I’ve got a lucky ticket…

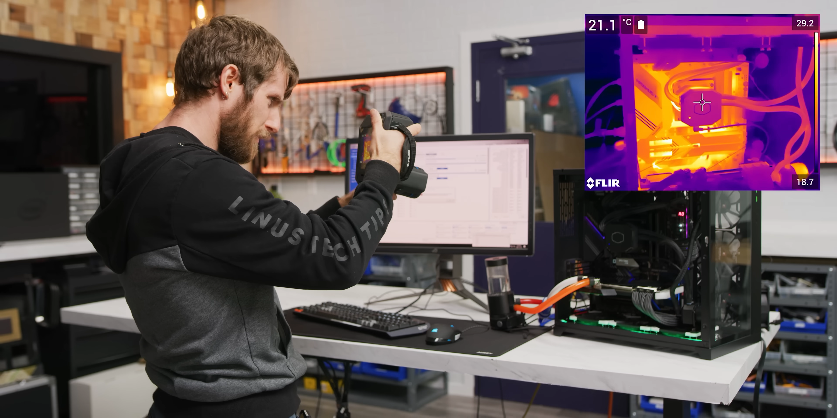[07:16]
On screen: spot 21.1°C
Now let's pull out the old thermal camera and have a quick looky boo here. You can see the warm cable. Everything up here is pretty cool, pretty normal looking.
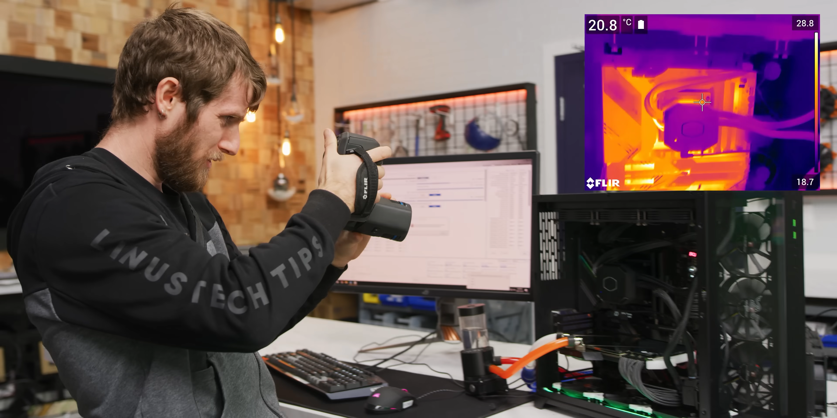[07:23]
On screen: spot 20.8°C
Radiator's not super toasty. Oh, interesting.
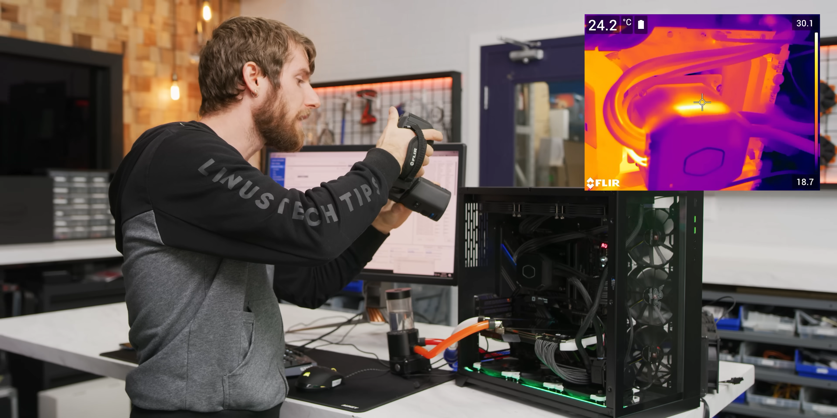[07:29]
On screen: spot 24.2°C
We can see the hot side of our tech module through this grill here.
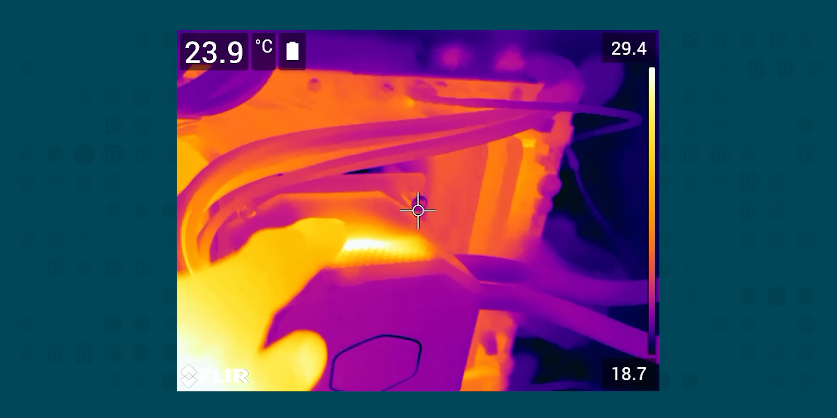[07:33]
On screen: spot 23.9°C
And then we can actually see how chilly things are right around the CPU socket.
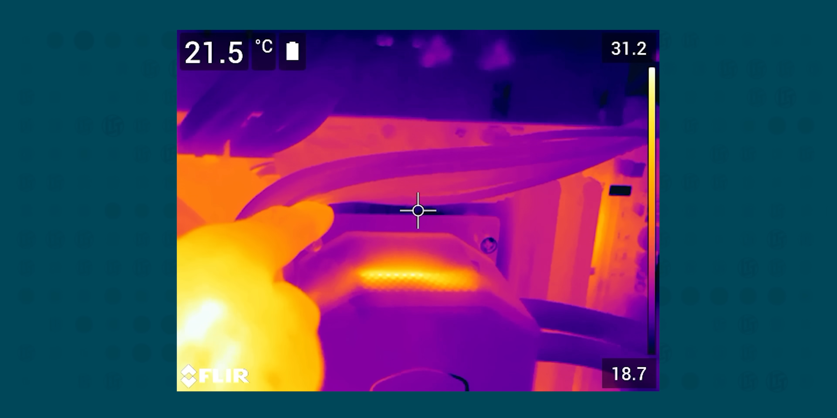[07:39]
On screen: spot 21.5°C
That's actually one of the bigger concerns with running in unregulated mode.
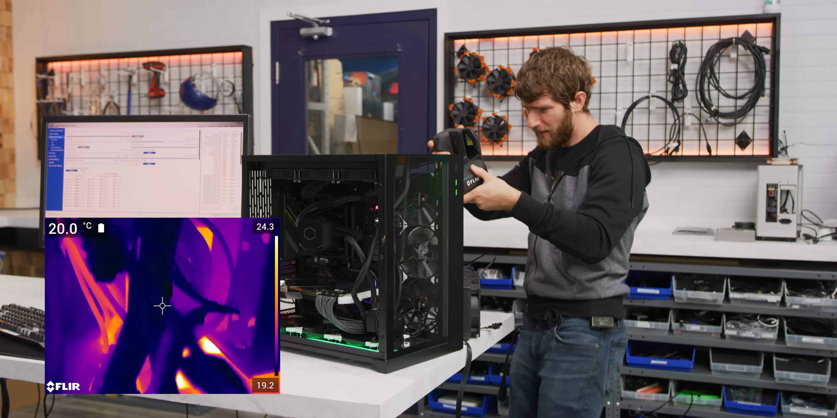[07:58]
On screen: spot 20.0°C
So we can see this even more clearly around the back.